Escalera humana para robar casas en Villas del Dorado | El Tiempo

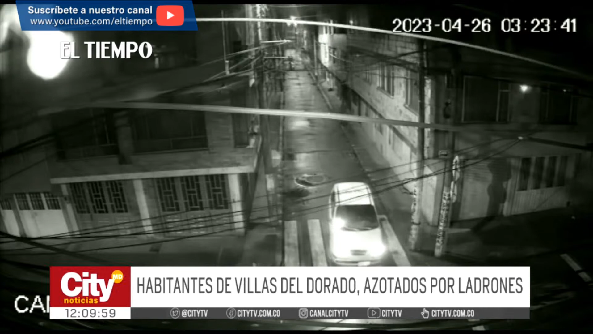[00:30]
dos personas hacen escalera humana y a través de la ventana hurtan algunas pertenencias de valor de esta vivienda y después huyen en un taxi que estaba esperándolos. Nuestro barrio era un barrio habitable felizmente. En este momento los hijos llegan con el carro, se toman un cafecito y ya están sin computadora, ya están sin repuesto, o sea el carro es parejado.